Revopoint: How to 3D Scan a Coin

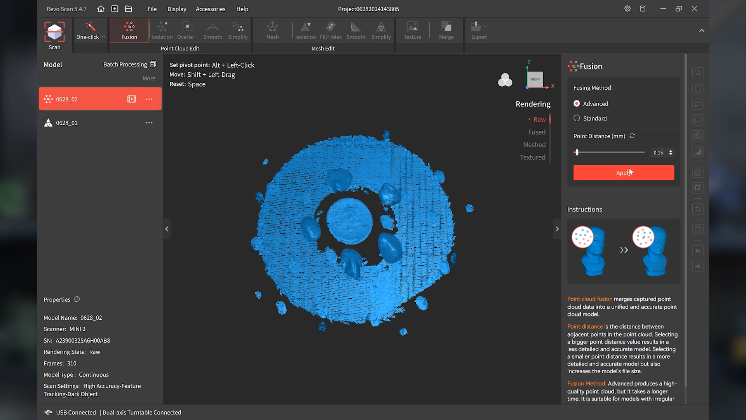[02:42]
Also select advanced and turn the point cloud distance all the way down.
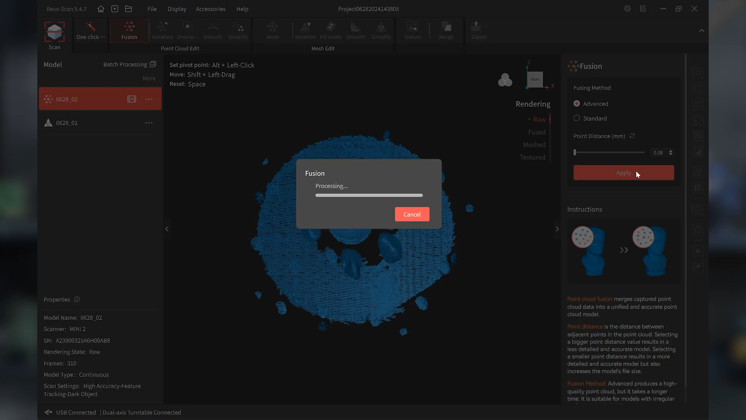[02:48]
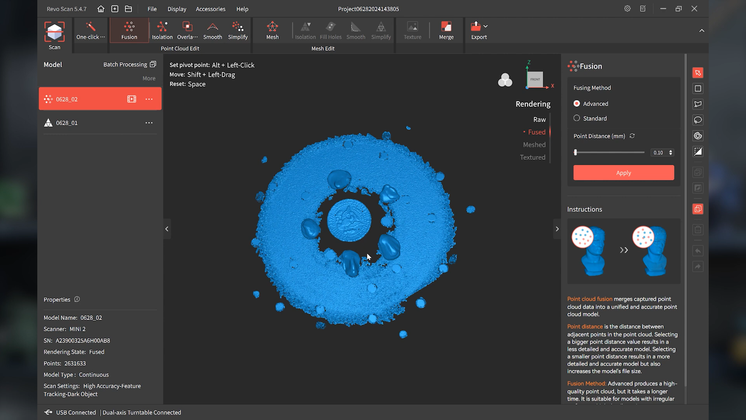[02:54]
Nice, so pretty good detail already, we can see what's going on there. Picked up the texture well, you can actually see the lettering. Just after doing fusion, all I can say, you actually see that it says half dollar on there. Let me first use the indicator tools on the side.